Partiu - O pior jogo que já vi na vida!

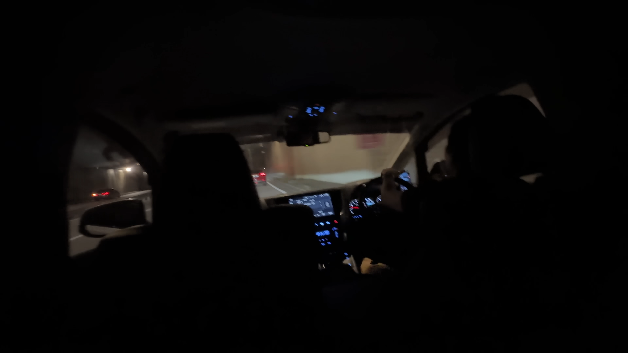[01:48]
E a gente está indo para o estádio nesse carro aqui. Aqui o Uber é extremamente barato.